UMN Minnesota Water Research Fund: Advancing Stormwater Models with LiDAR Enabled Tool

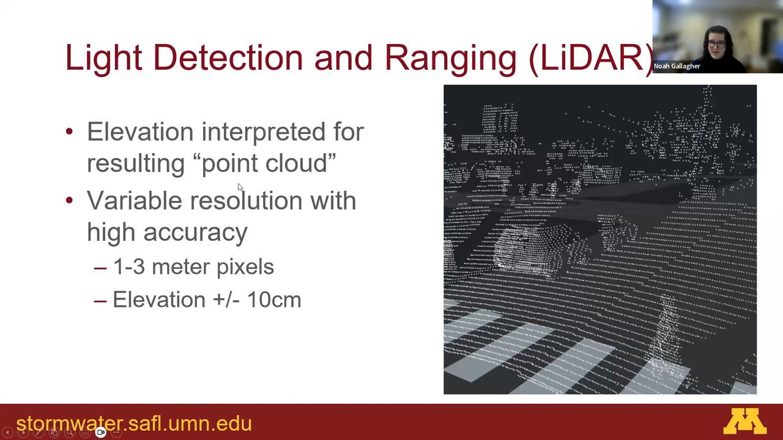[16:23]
You get something like a one to three meter wide pixel that is able to measure the elevation within that pixel to a certainty of about 10 centimeters. So, this can be extremely useful when determining the topography of a region.